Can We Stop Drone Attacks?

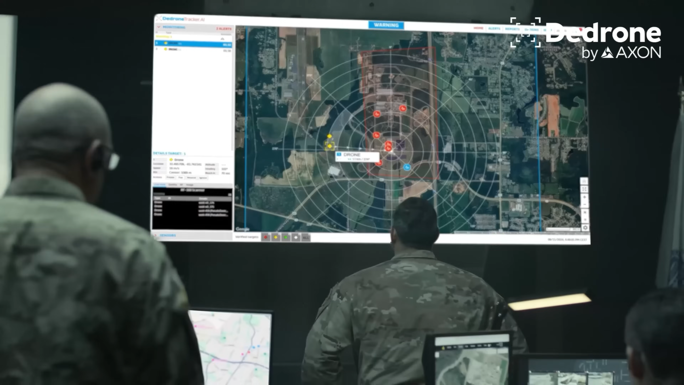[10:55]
radar technology and optical sensors to spot pretty much everything in the sky.